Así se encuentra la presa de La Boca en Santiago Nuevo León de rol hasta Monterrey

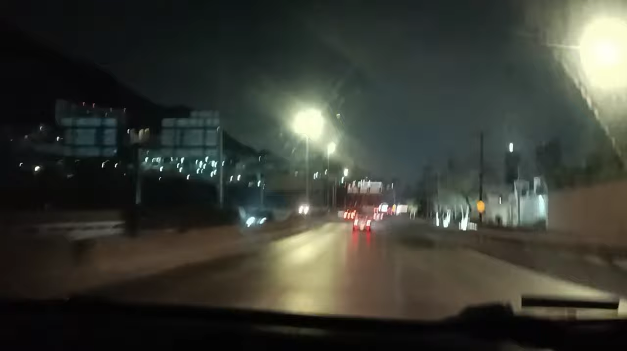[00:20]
Hola que tal amigos, nos encontramos viajando por Punta del Rey, vamos a ir a, se nos pegó la loquera,
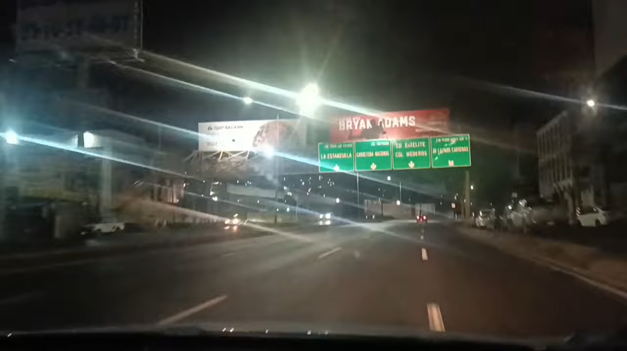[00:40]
vamos hacia la presa de la Uoca, pero primero a ver si a lo mejor pasamos al barrio, a ver si hemos cerrado rayados, llegando al entrenamiento, si no es que a Santiago, vamos aproximadamente aquí por, ya casi cruzando por Lázaro Cárdenas, donde se une Garzazada y Lázaro Cárdenas,